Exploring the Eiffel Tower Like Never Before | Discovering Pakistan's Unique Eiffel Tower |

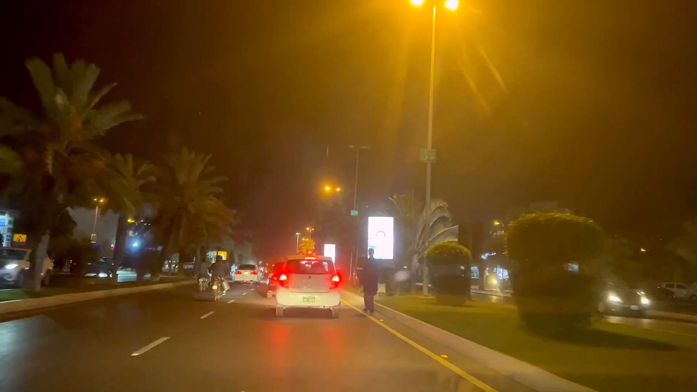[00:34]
تو انشاءاللہ آپ کو دکھاتے ہیں یہاں پہ ایفل ٹاور کتنا خوبصورت ہے اور اس کی کیا کریکٹر سٹرکس ہیں یہ بھی آپ کو بتاتے ہیں تو ہمارے ساتھ جڑے رہے ہیں انشاءاللہ بھی ہم پاؤنٹے ہیں اور آپ کو ویزٹ کراتے ہیں یہ سکھ لکھتا ہے یہ دیکھیں جی ماشاءاللہ بیوٹیفل
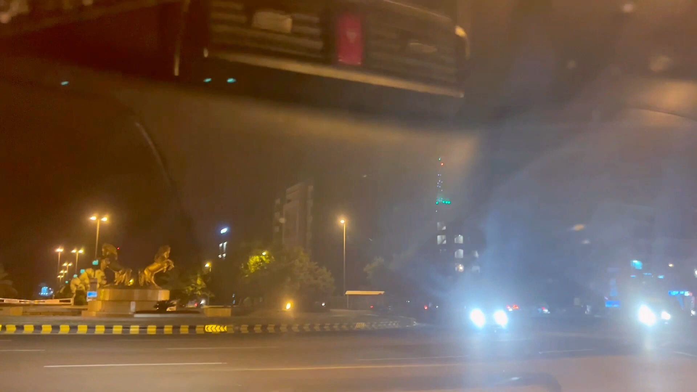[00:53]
ریو یہاں سے ہی نظرہ آ رہا ہے یہ گھوڑا چوک ہے جی اور یہ اللہ مائکوال کی پکچر ہے سامنے یہ بھی دیکھ سکتے ہیں تو بڑا ہی انلائٹن کیا ہوئے لوگوں نے چیزے ہیں